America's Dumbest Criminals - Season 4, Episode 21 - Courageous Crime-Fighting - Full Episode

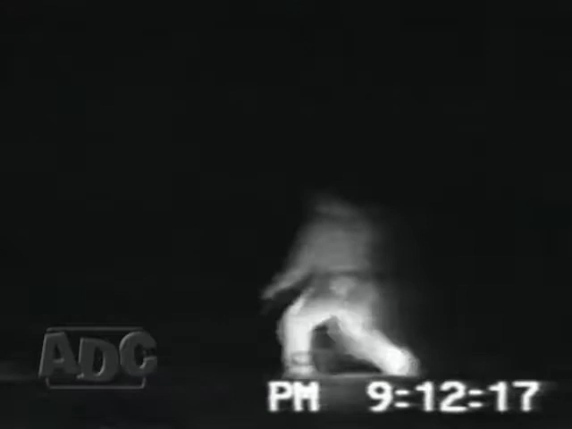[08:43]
As the crooks scatter, officers are ordered to stay in their cars while a police dog goes to fetch the bad guys. One officer, however, didn't get the word.